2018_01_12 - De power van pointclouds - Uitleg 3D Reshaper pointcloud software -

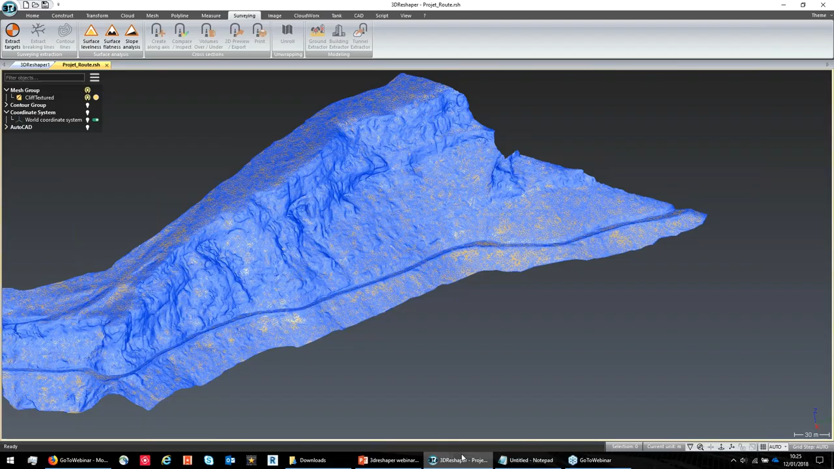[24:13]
Gaan we deze even wegdoen. Een andere puntenwolk open doen. We zullen misschien beginnen met de building extractor.
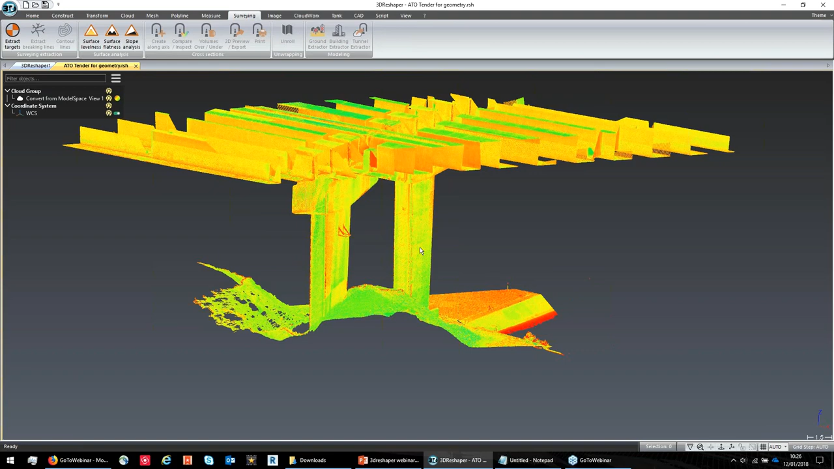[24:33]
De building extractor is eigenlijk gemaakt om heel snel van een puntenwolk een vlakke model te gaan maken.
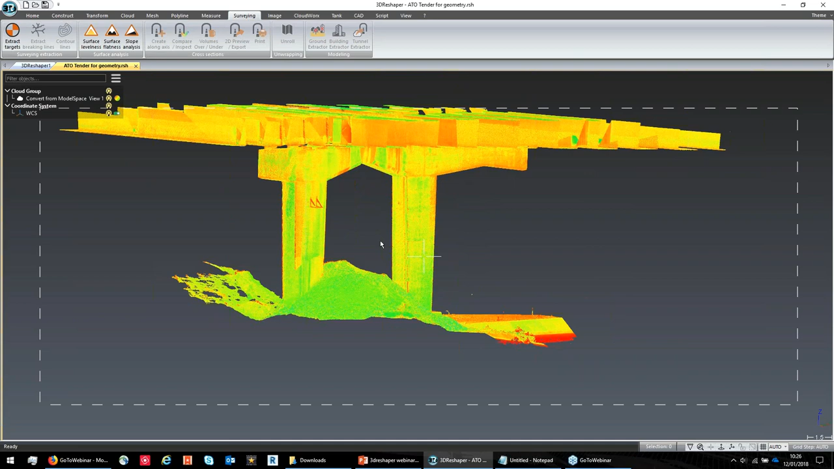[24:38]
Maar een beetje een vereenvoudigd vlakke model. En meshes is behoorlijk complex, behoorlijk zwaar ook nog steeds.
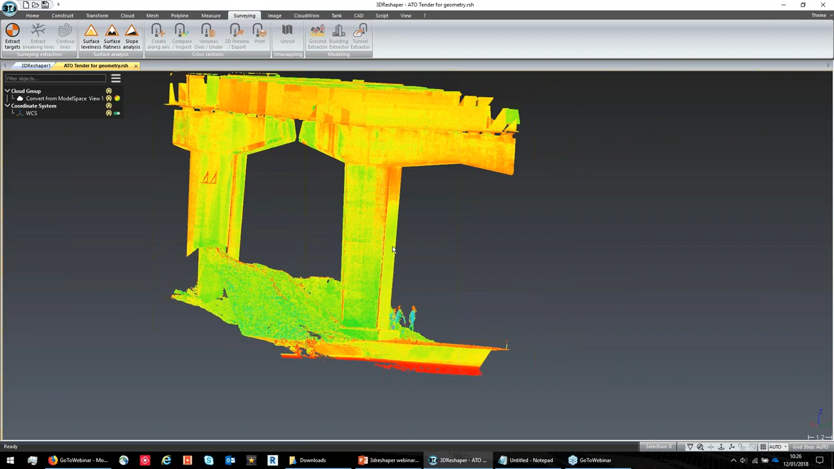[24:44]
Als we naar CAD software willen gaan. In dit geval hebben we een puntenwolk. En we willen hier eerlijk vrij snel gewoon een vlakke model, een eenvoudig CAD model van gaan maken. Dus kan je eigenlijk gewoon heel eenvoudig die puntenwolk gaan selecteren. Je hebt hier bovenaan bij surveying, heb je de building extractor.
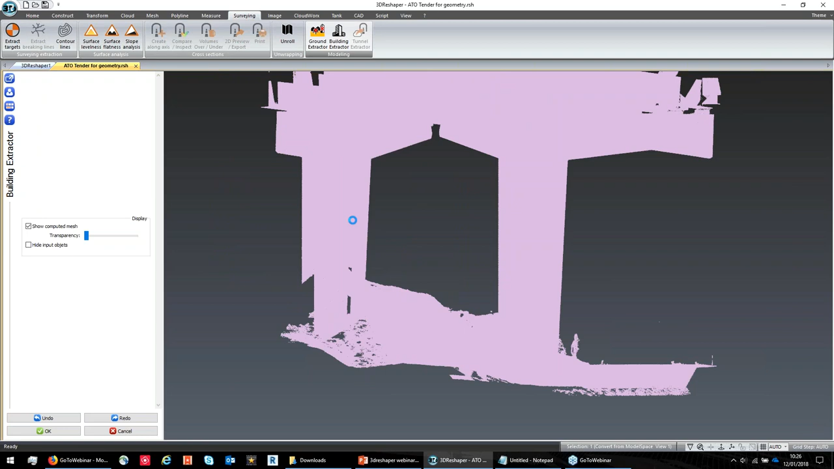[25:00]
Dan gaat hij een aantal berekeningen gaan doen. En ineens als de berekeningen gedaan zijn, dan kan je gaan puntjes selecteren. En telkens als je een puntje selecteert, gaat hij eigenlijk een vlak gaan proberen te vormen. Nu, je hebt hier een aantal parameters die je kan instellen. We gaan hem in dit geval een beetje preciezer gaan installen. Laten we zeggen op een tolerantie van 2 centimeter. En iedere keer als ik dus nu een puntje aanklik, dan gaat hij eigenlijk een vlak gaan zoeken met een tolerantie van 2 centimeter.
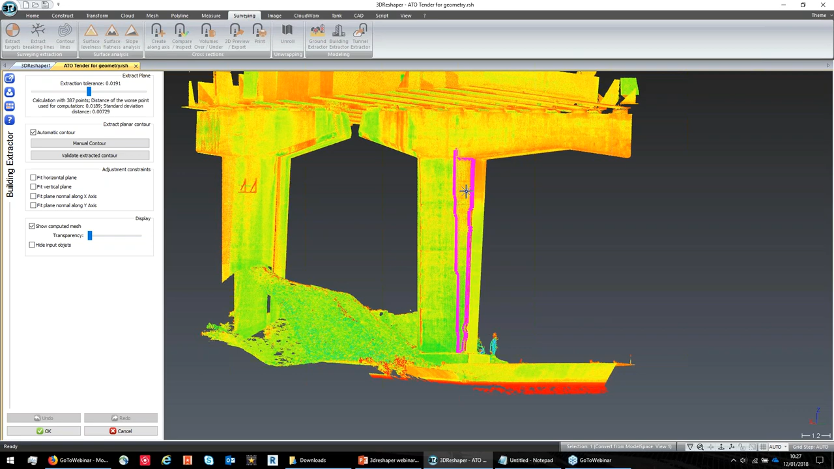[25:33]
Hij zoekt de contour, en als ik tevreden ben met de contour, dan ga ik gewoon op enter duwen. En dan maakt hij daar een vlakje van. Dan gaan we een ander puntje aanklikken. Dan vindt hij opnieuw het vlak, opnieuw de contour, enter.
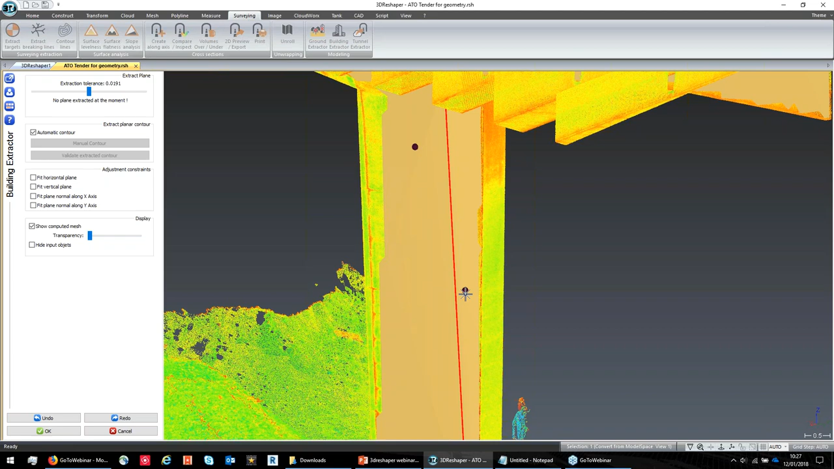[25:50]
En op het moment dat die vlakken eigenlijk voldoende kort bij elkaar gaan liggen, dan gaat hij automatisch ook de snijlijn gaan genereren van die twee vlakken.
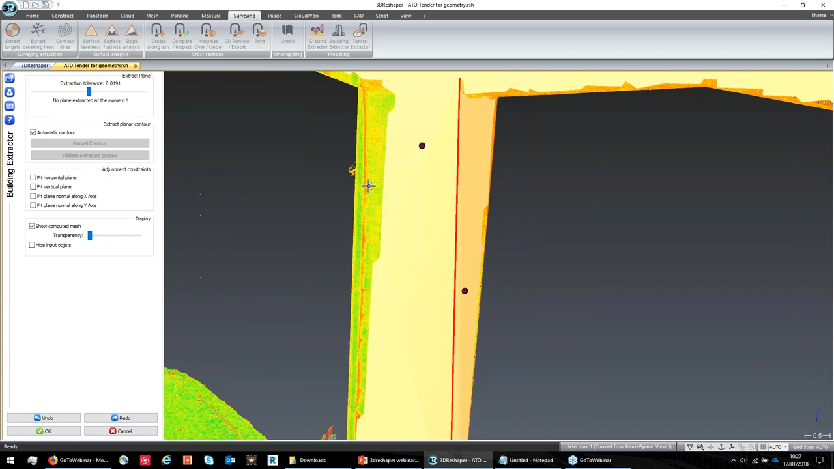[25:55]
En zo kunnen we dus eigenlijk helemaal
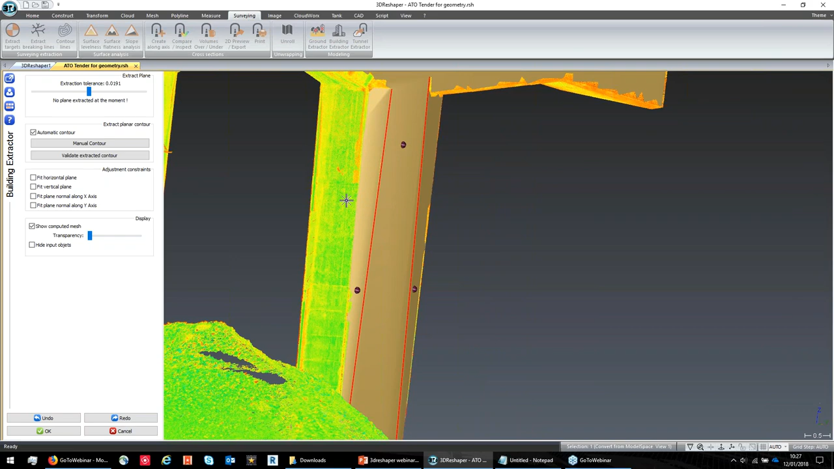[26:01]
rondgaan en vrij snel een vlakke model gaan opbouwen van onze structuur.
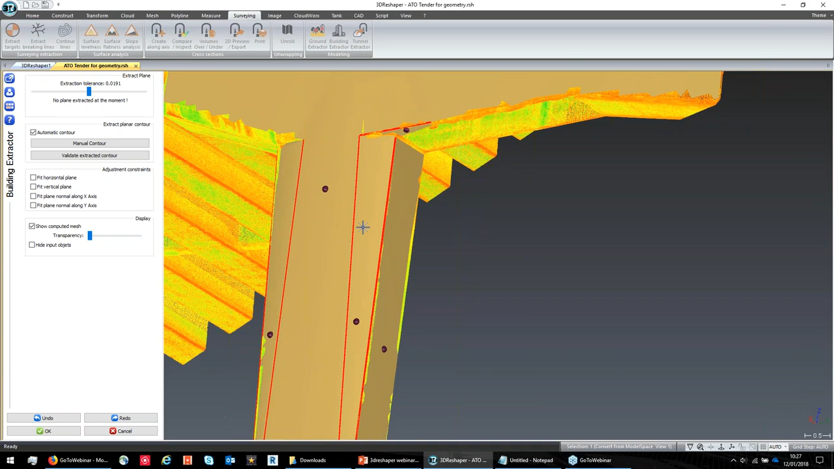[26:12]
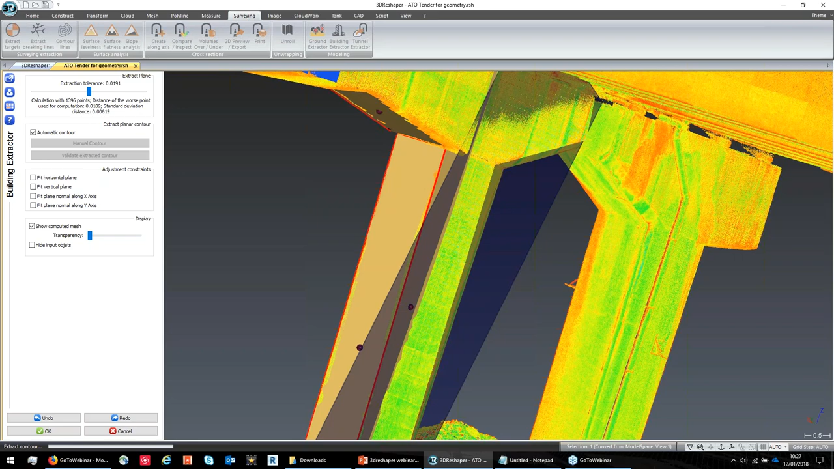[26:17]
En dus finaal, ik ga nu niet alles gaan uitwerken.
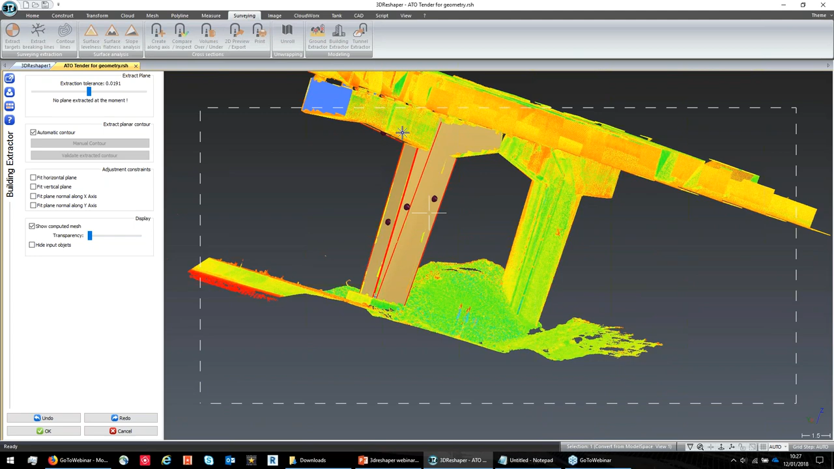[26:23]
Finaal, als je dan klaar bent, dan zeg je oké.
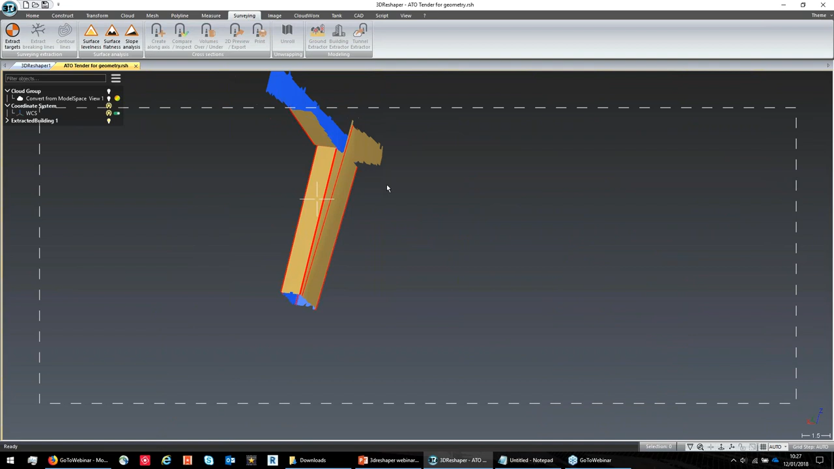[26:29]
En dan hou je dus eigenlijk je vlakke structuur over, die je dan opnieuw kan gaan exporteren, via de Send to AutoCAD commando, gaan overbrengen naar AutoCAD,
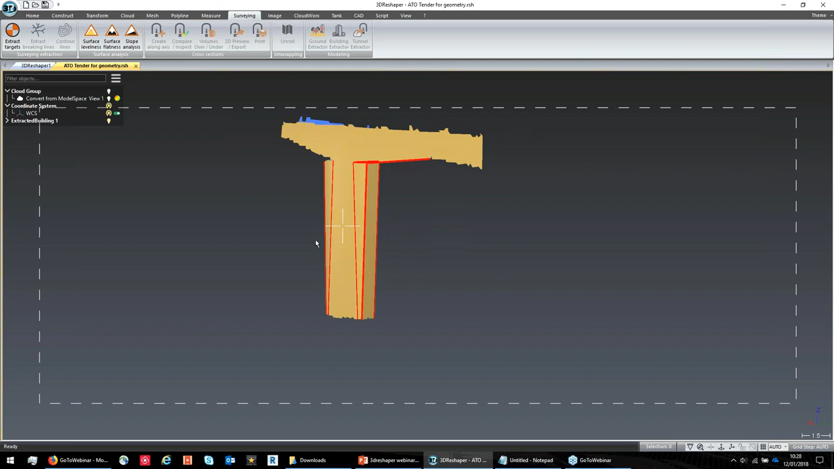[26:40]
en daar kan je dan verder mee gaan werken. En dit is eigenlijk een veel lichtere mesh,
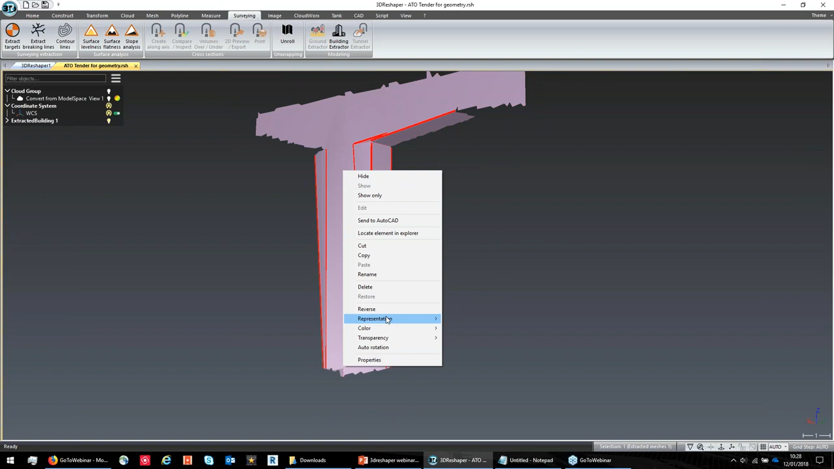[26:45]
dan een echte mesh met kleine driehoekjes, waarbij je ieder puntje echt gaat verbinden met elkaar.
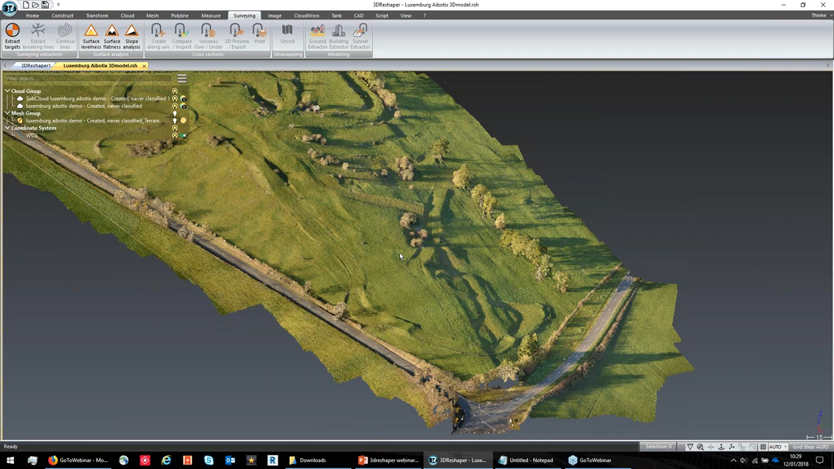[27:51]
plucht met een drone. Als ik even inzoom, dan zie je dat dit gewoon allemaal puntjes zijn. Je ziet dat daar struiken op staan, dat daar bomen op staan, enzoverder. En we willen eigenlijk gewoon het terrein eruit gaan halen. Ik ga het eventjes niet op het hele terrein doen, want dat zou een beetje te lang duren.
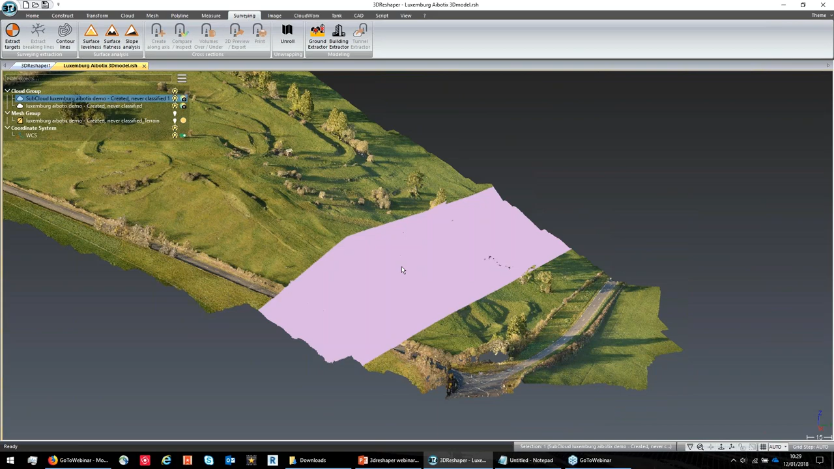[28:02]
Dus ik ga een klein stukje eruit halen. Dus hier zie je de puntenwolk.
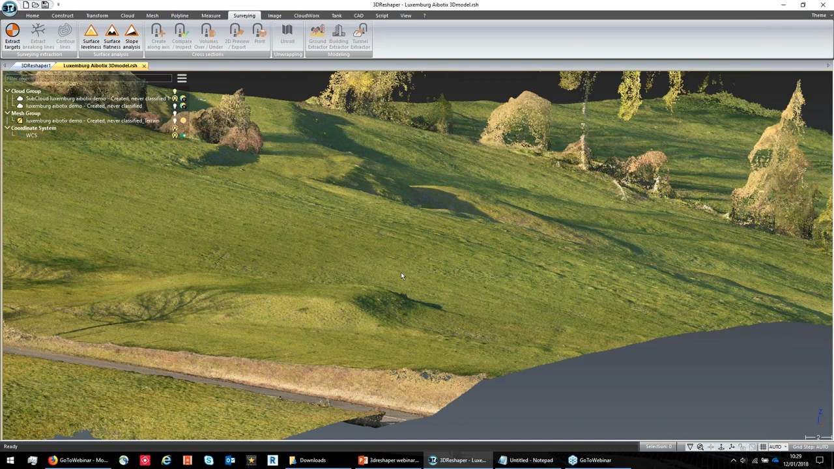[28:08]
Oké, dan gaan we die selecteren. We gaan naar Ground Extractor. En dan kan je hier eigenlijk aangeven een soort van hoek. Dus hij gaat telkens een puntje nemen. Hij gaat kijken of dat het volgende puntje onder of boven een bepaalde hoek staat. Dus als hij aan een boom komt, dan gaat dat puntje van de boom uiteraard boven die hoek gaan uitkomen. En dan gaat hij zeggen, dat is geen onderdeel van mijn terrein, dus die gaan we skippen. En dan gaat hij verder. Dus ik ga hem nu eventjes op 30 graden laten staan.